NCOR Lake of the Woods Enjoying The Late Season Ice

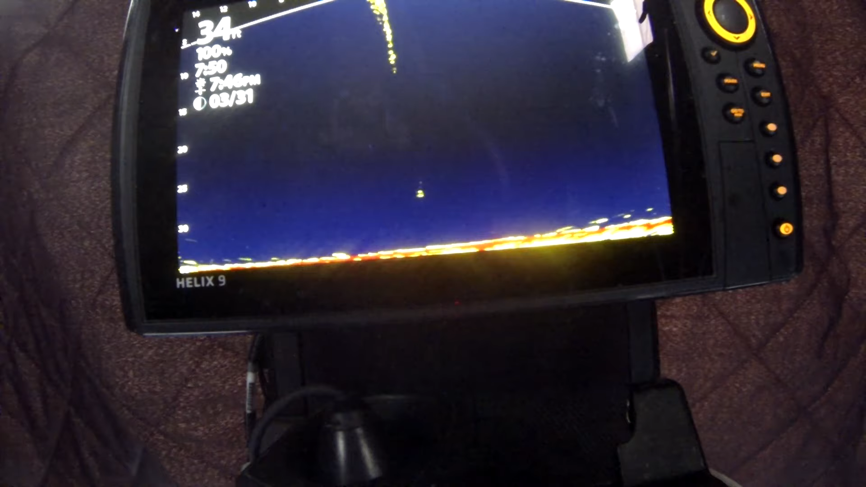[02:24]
On screen: depth 34 ft
Yeah, there was fish around right away. Good. So I've been here 10 minutes. Caught a fish. All right, first line is down. That's probably the same fish that I saw
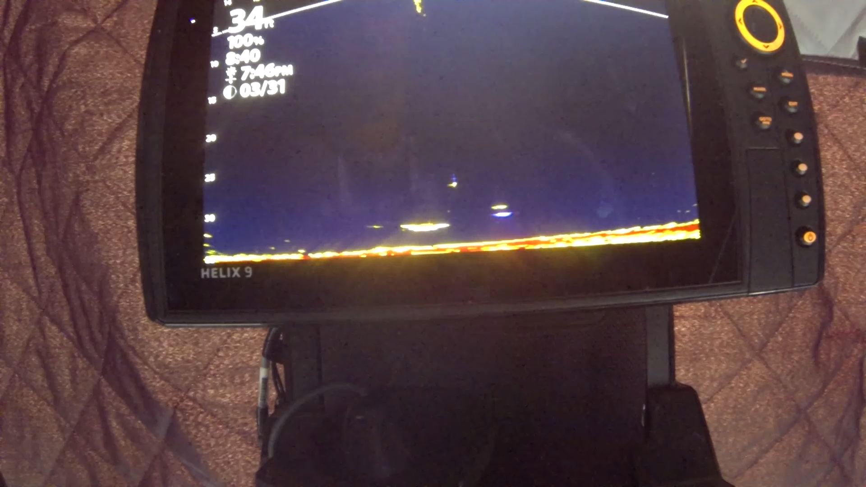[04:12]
Psh, slingshotted him off. You're going to come over here. Come to the rattle bait. See, he just took my minnow. Did you see that? My minnow came off and was floating. It's 8:41, so I've been here an hour.
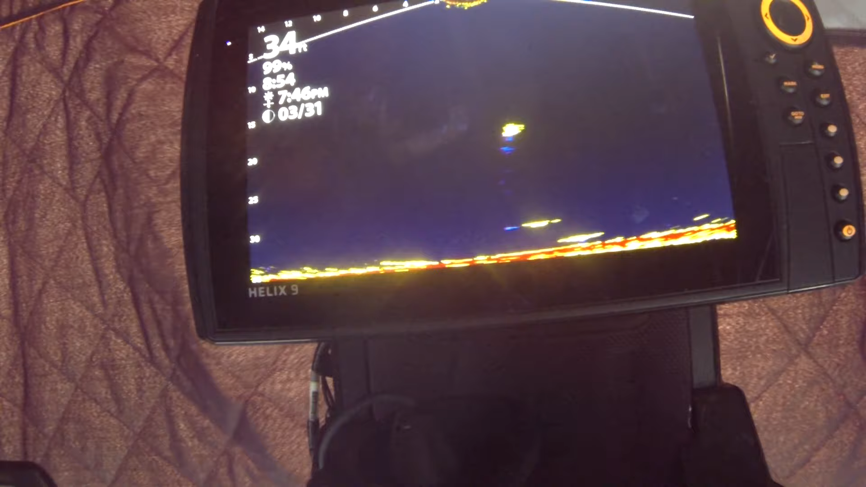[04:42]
On screen: depth 34 ft
Down there. Well, it's a little nicer fish. Came right in, bit.
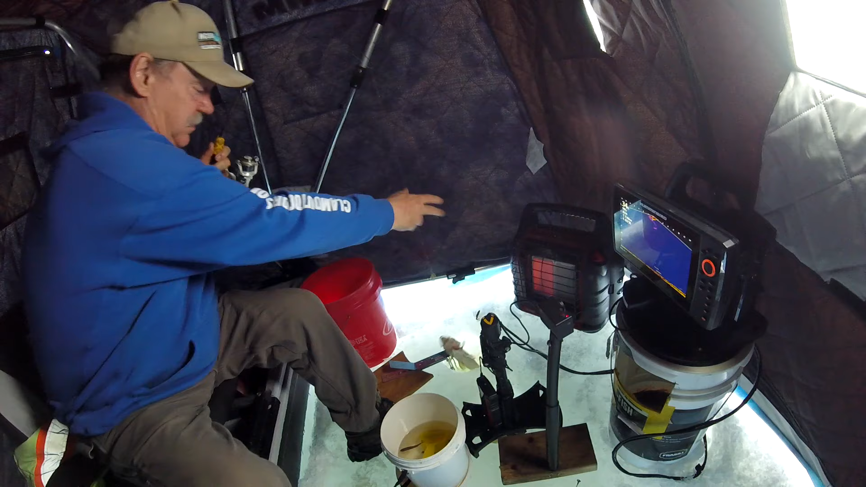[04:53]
Oh, yeah, man. Well, here's a sauger. We had a fish fry last night.
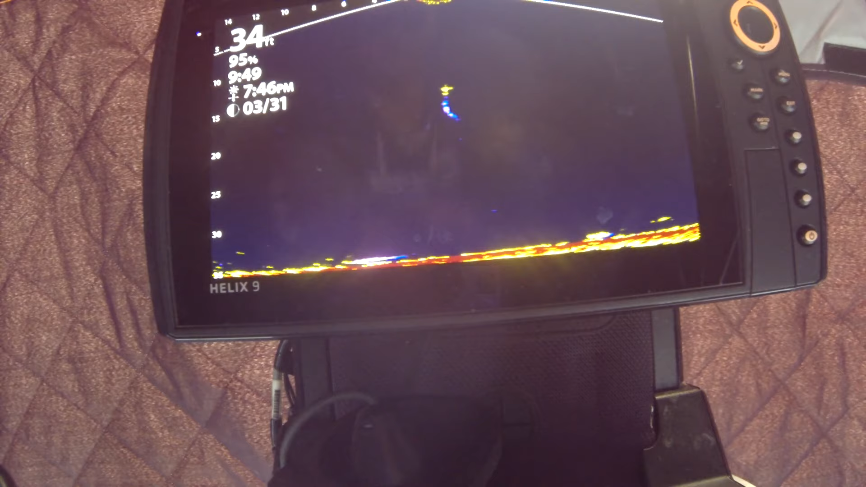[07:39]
On screen: depth 34 ft
But this guy coming up. There we go. Got him. And this isn't a bad fish. Well, maybe these aren't all little. This one might not keep, but he's not far off.
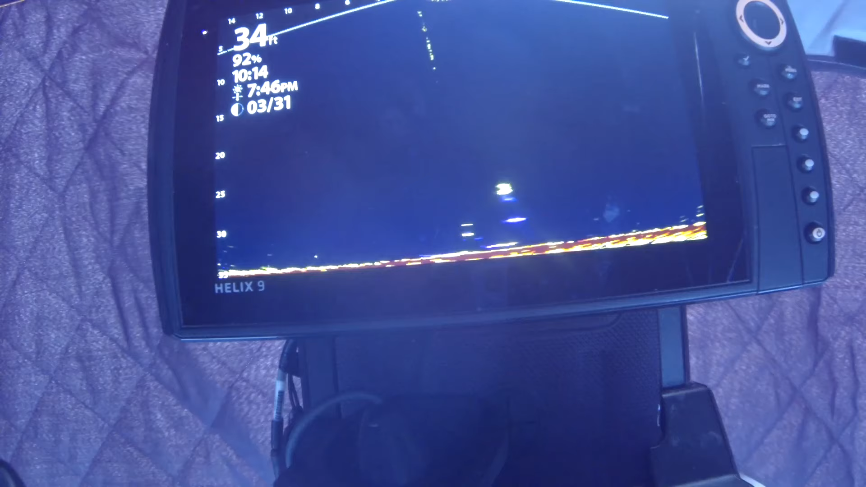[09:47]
On screen: depth 34 ft
It just came shooting in. And I didn't get much video beforehand because there wasn't much video beforehand.
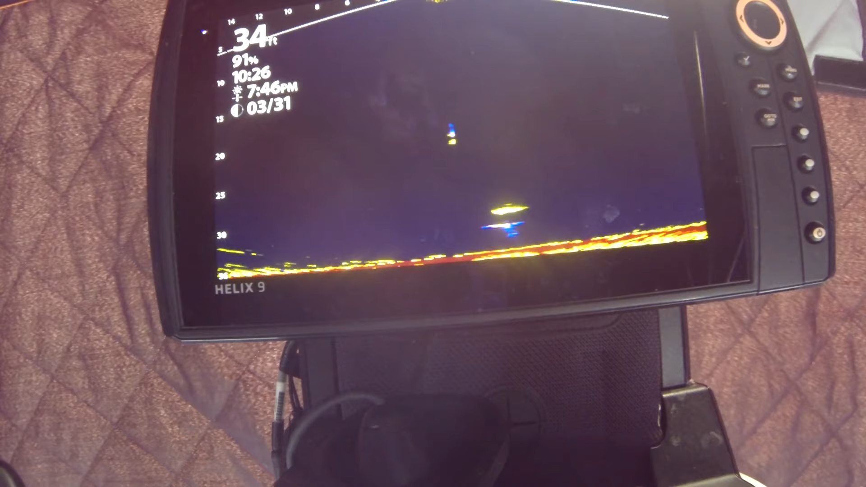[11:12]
On screen: depth 34 ft
Got him. Well, this one came shooting in from the side. I was just putting the other line down. I'm going to say this is a nice one. Can I get the...